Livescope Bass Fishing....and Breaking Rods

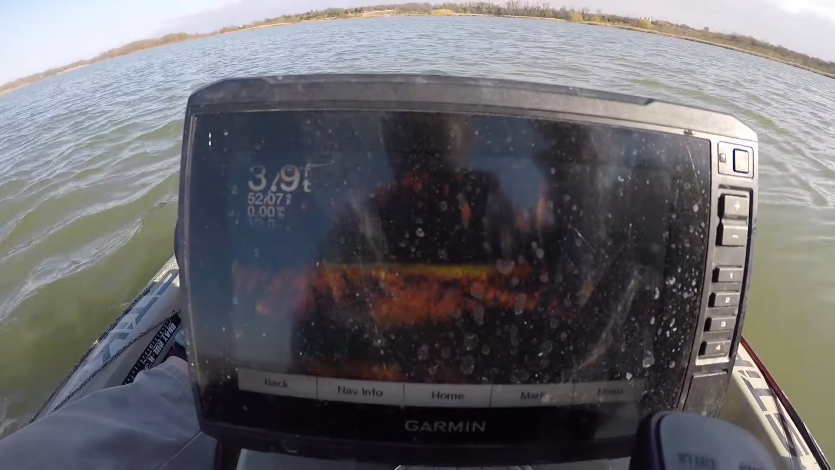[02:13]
I don't know what it is but there's some fish holding on it and I'm just tossing it really just a little bit beyond that